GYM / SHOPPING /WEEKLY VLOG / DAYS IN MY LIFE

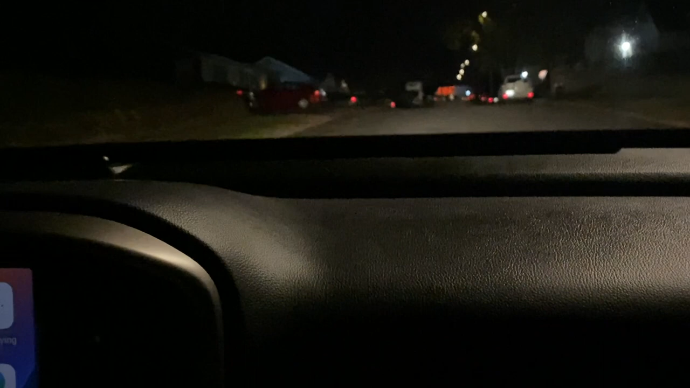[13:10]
That's been burning like that for hours. Oh my god. I guess. Oh my goodness.